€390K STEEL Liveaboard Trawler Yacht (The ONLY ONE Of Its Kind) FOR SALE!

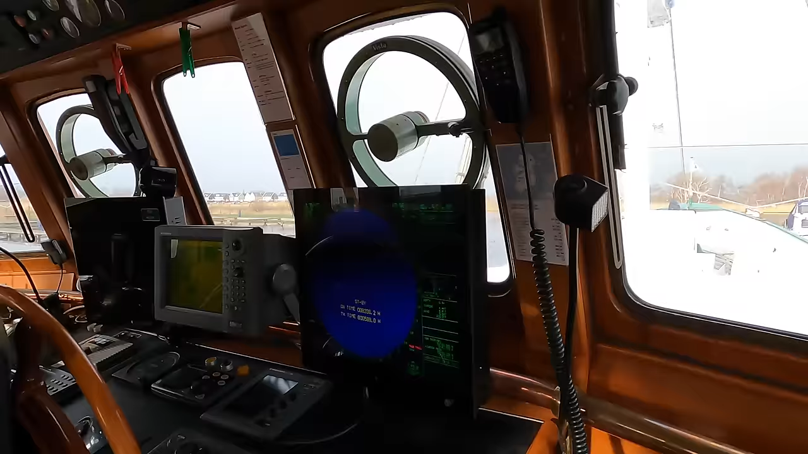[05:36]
wheelhouse we find a very good suite of navigation and communication electronics including a
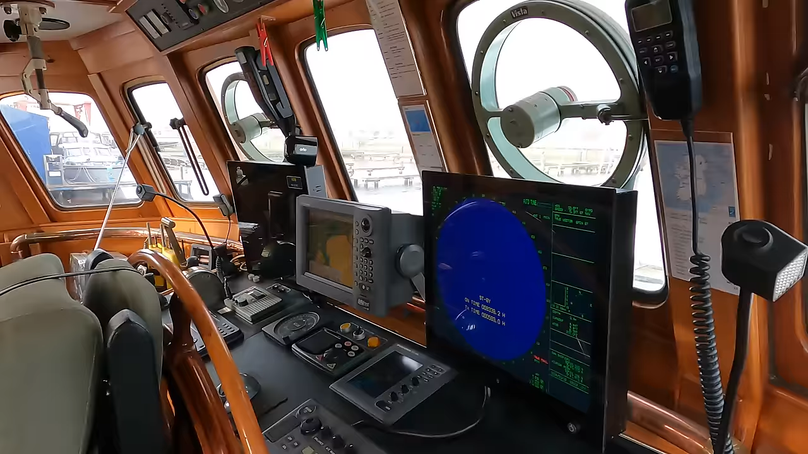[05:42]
furuno satellite compass a furuno depth sounder and log a fish finder and echo sounder a sea trek 740
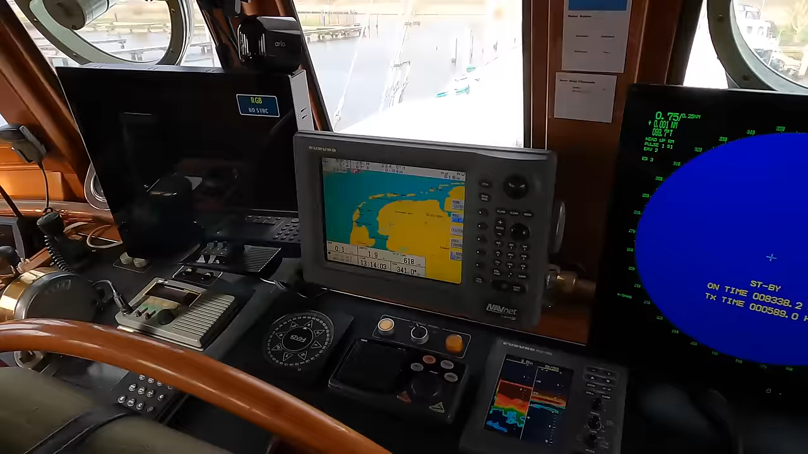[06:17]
on two 19 inch monitors of course with the wheelhouse positioned as it is you get a fantastic
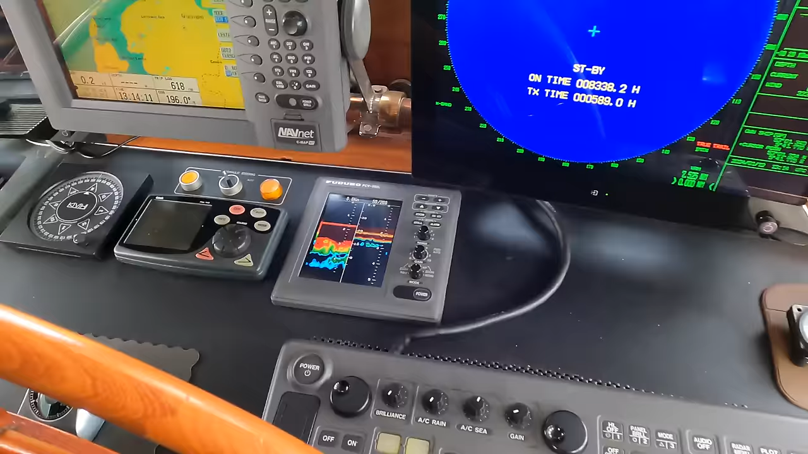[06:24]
all-round view around the vessel and the stanchions aren't so thick as to obscure your view when you're